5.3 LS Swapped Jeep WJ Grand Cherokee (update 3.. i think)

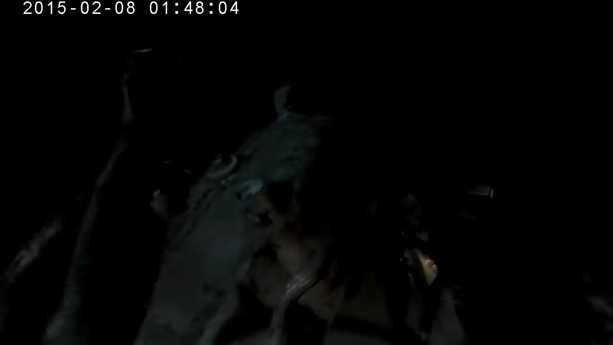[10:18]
I got, uh, I got, uh, we can, uh, there's an O2 sensor on the passenger side.
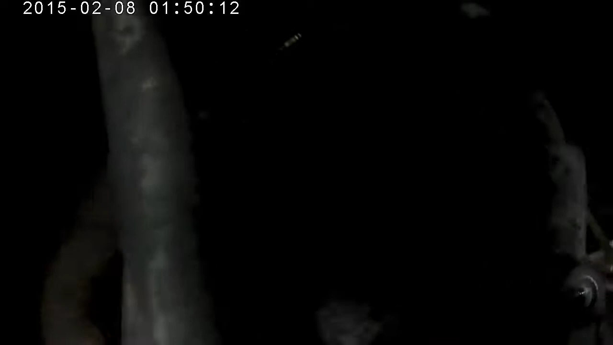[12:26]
Back here, I had to ding the cruise control. My idea is, hopefully, to hook the cruise control up someday. Though, it's not a top priority.